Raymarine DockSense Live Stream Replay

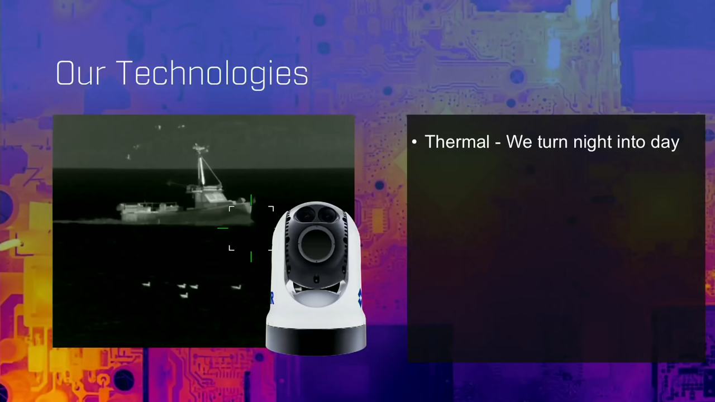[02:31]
We are the world leader in maritime thermal. We turn night into day with our thermal camera technologies. But we also go beyond thermal, and we also make visible cameras.
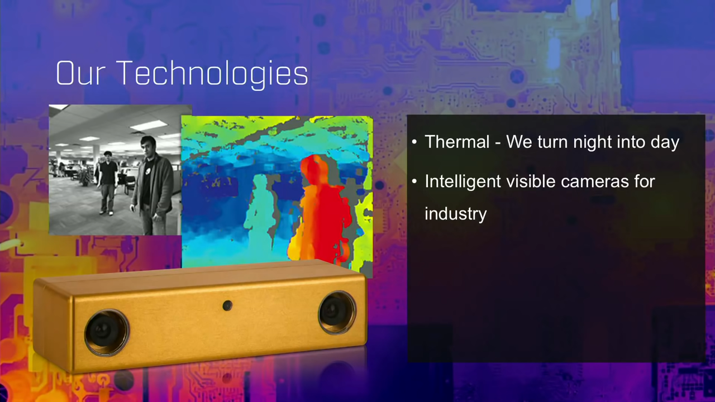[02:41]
So what you're seeing here, this is actually a stereo camera that's used in industrial applications. This particular one can actually be used in a retail space to count people.
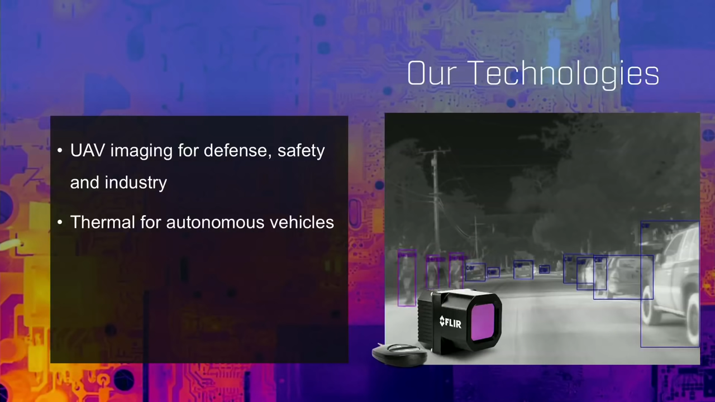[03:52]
I mean, that is the, that industry is going very fast, and so we believe thermal is going to play an integral part in the future of autonomous vehicles.
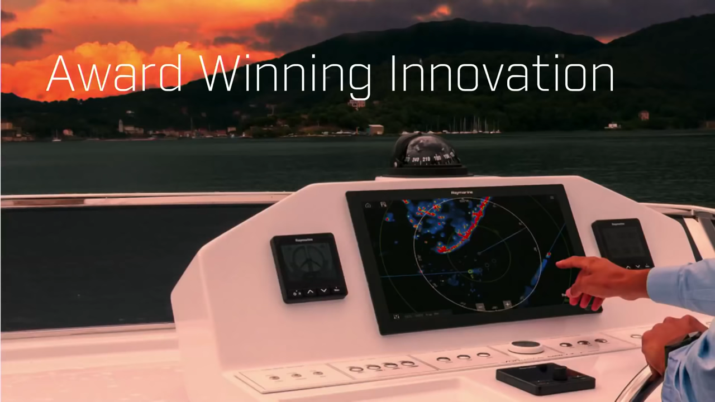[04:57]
And then we've also just previously increased the size of the line with our Axiom XL.
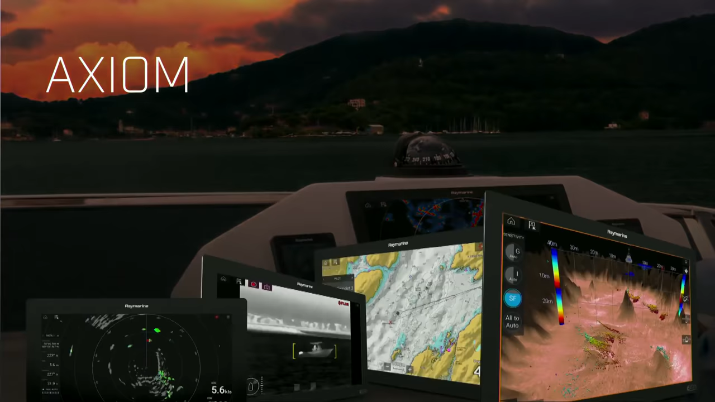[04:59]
So now we have a full MFD solution down from a 7-inch right up to a 24-inch, all powered by our very intuitive and simple Lighthouse 3 operating system.
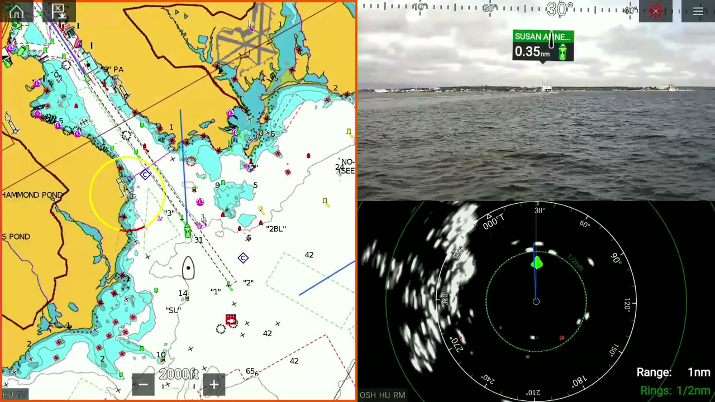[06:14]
It's a great application for boaters that may be visiting a new destination that they haven't been to before, and this really helps correlate what you're seeing on the electronic chart with the real world.
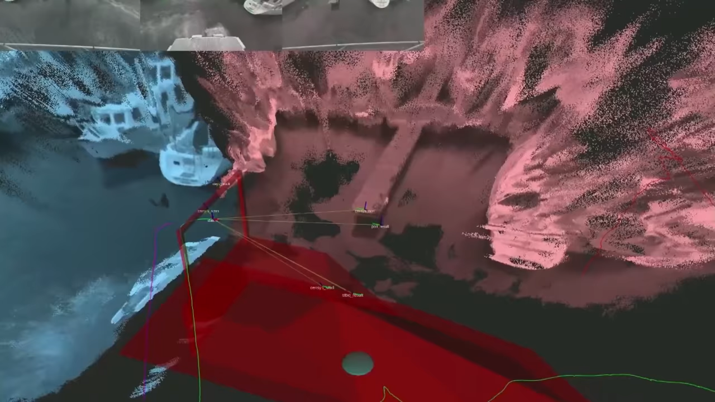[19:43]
We're taking that data, stripping out the water plane,
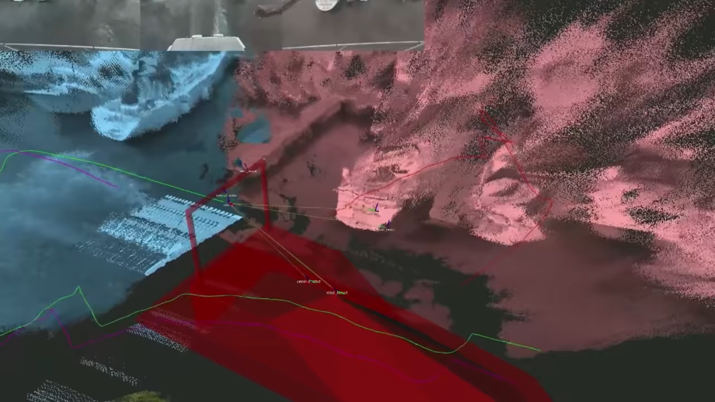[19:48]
sensing what's above the water, and then preventing the boat from colliding with it.
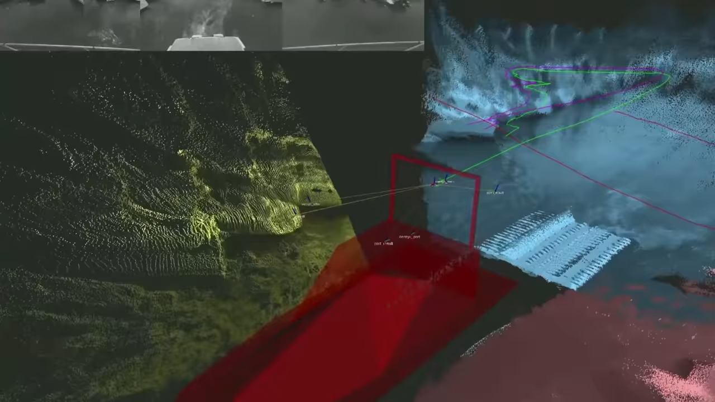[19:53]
There's a lot of data
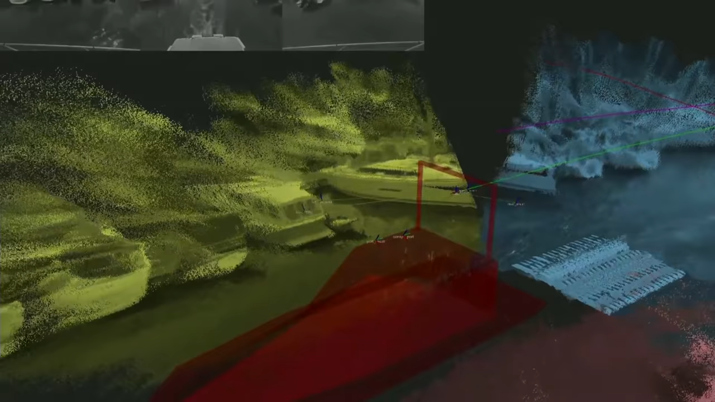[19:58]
that is being processed at one time from five or so cameras.